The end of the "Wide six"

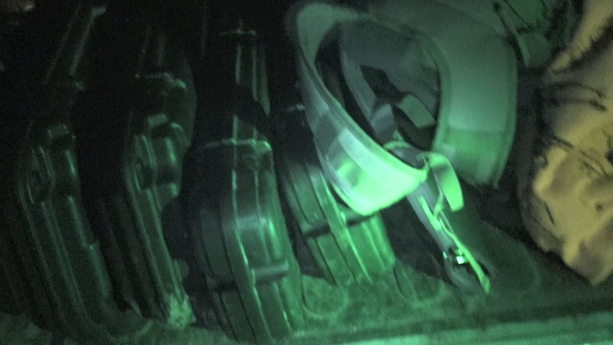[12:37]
We've got some real nice deer running around, so we are gonna spray down,
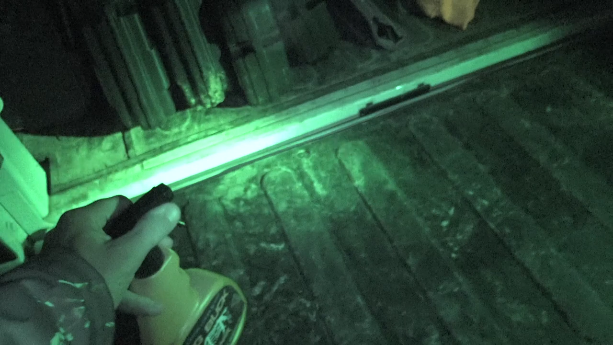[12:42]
get into the stands, set up, and hopefully knock a couple big ones down, right?
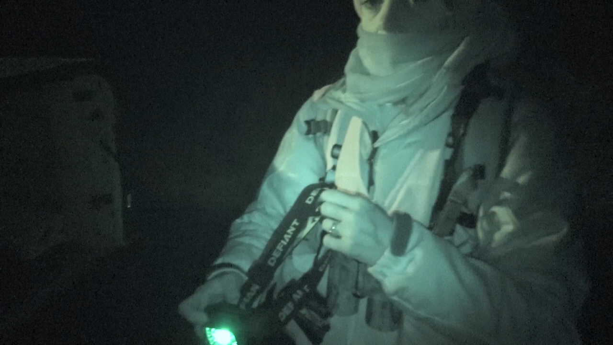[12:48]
Yeah. One, two, three. Three bucks.